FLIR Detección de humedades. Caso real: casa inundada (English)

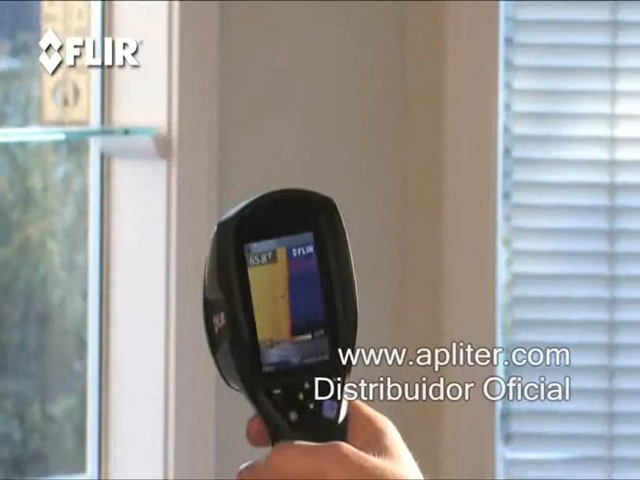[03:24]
That's what a FLIR thermal imaging camera does for you.
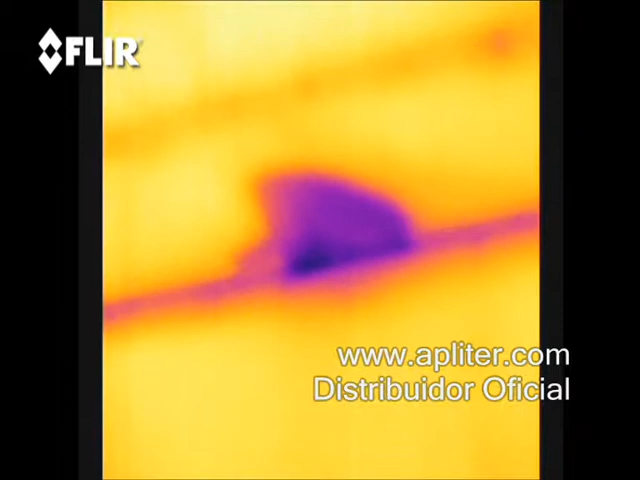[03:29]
Simply put, it helps you find and fix things faster and lets you and others know for certain when the job's done.